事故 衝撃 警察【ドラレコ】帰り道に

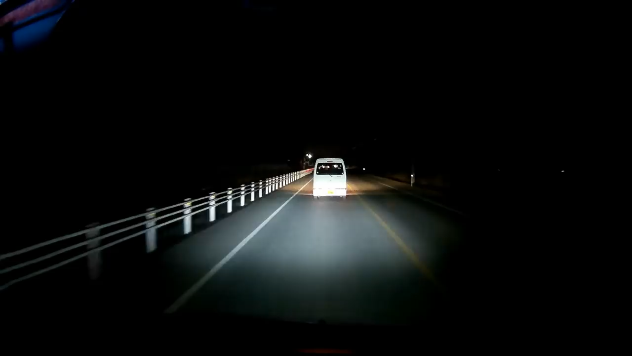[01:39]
怖い怖い怖い怖い。何これ何やってるの何やってるのこれまたまた事故これ。